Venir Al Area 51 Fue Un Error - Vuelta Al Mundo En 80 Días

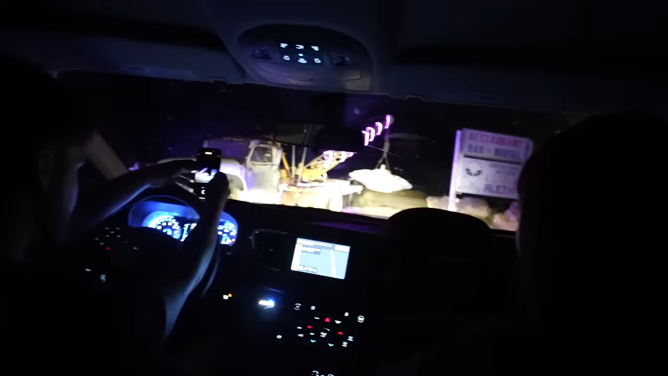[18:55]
Bueno, nos acercamos más y más y mirad lo que hay ahí, de adorno, supongo, una camioneta con un ovni.